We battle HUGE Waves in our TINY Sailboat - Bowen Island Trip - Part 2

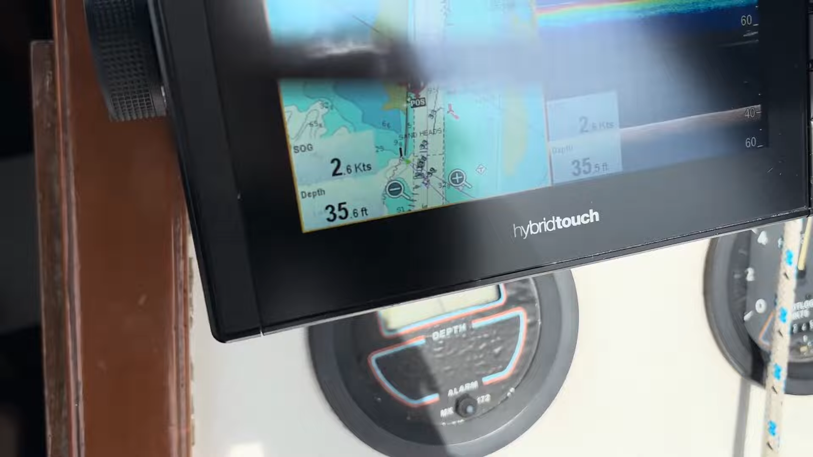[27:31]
On screen: depth 35.6 ft, speed 2.6 kn
Yeah, looks like it's 2.6, so a little bit better on closer to the rocks.